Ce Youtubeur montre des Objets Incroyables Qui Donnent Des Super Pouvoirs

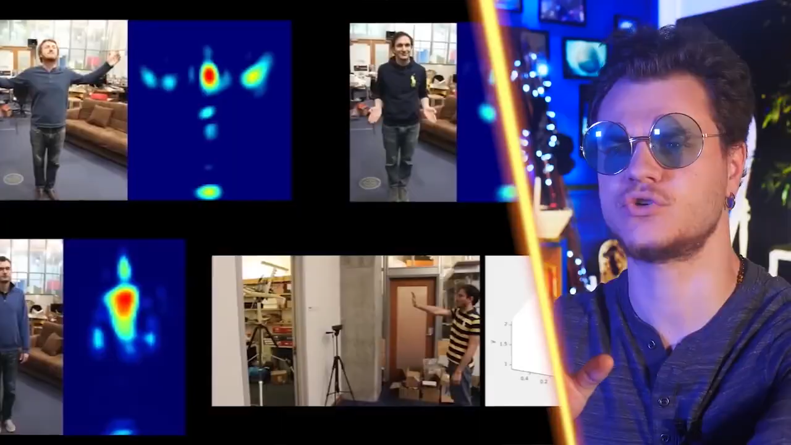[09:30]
Que ça va pas traverser les murs en fait je pense. Mais c'est plutôt les rayons X. Non justement c'est ni l'un ni l'autre.